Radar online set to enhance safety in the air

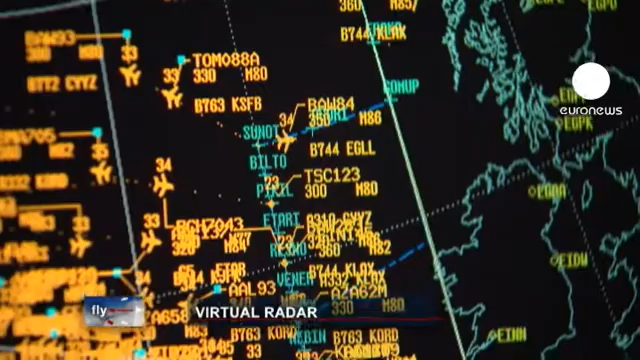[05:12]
Meanwhile, Jim's colleagues have prepared a bundle of Atlantic tracks for the day.
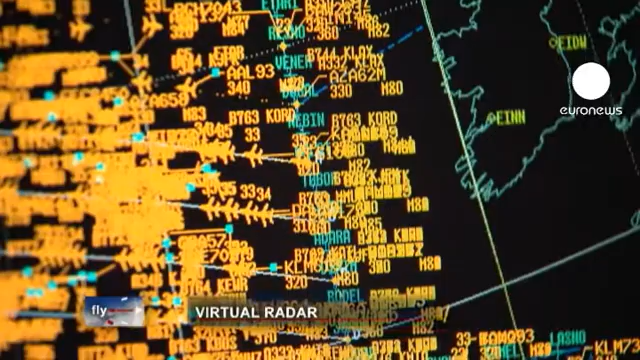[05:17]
They are shown on the computer.
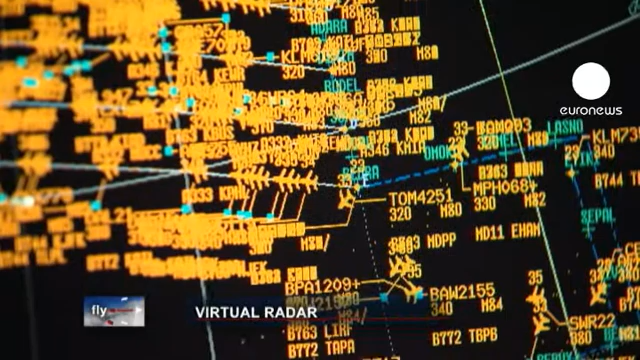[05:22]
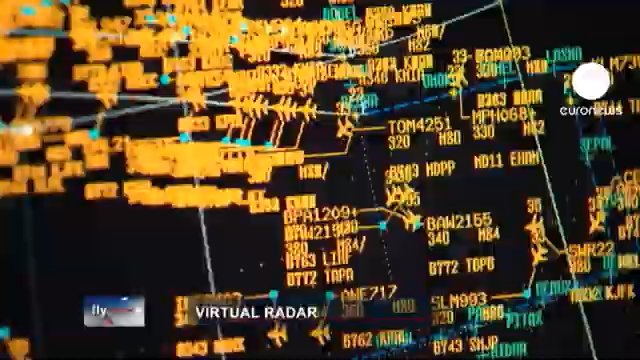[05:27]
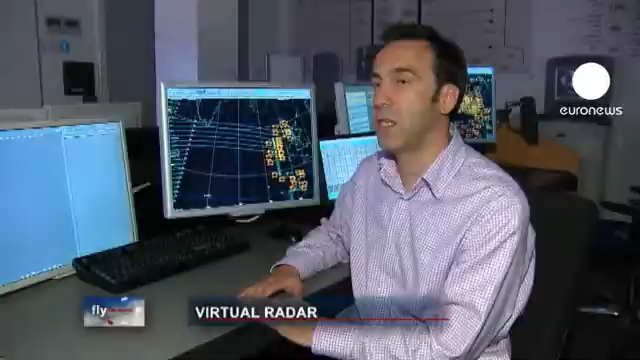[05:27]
The tracks have been created now, and what we do is we put them into our system, and this is how it is displayed to the controllers on the day.